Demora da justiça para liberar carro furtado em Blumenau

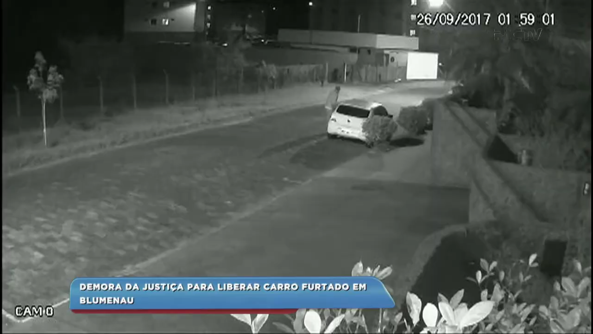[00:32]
foi bem próximo aqui que na última terça-feira, por volta das duas horas da madrugada, um carro foi furtado nesta região.